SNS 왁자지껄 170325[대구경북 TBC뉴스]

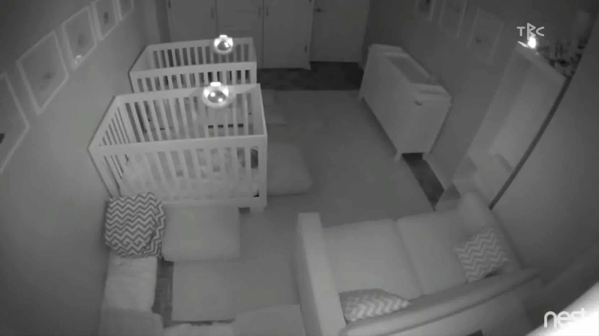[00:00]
캄캄한 밤, 아빠와 엄마 눈을 피해 쌍둥이 남매가 한바탕 파티를 엽니다. 두 살배기 앤드류와 라이언은 가볍게 침대를 탈출해 쇼파에서 뛰고 구르더니 모든 베개를 총동원해서 산을 만들고 또 체조까지 하는데요. 정말 신이나 보입니다. 인기척을 느낀 아빠와 엄마가 방에 들어와 이제 그만 자라고 주의를 주는데요. 별 소용이 없는 것 같습니다.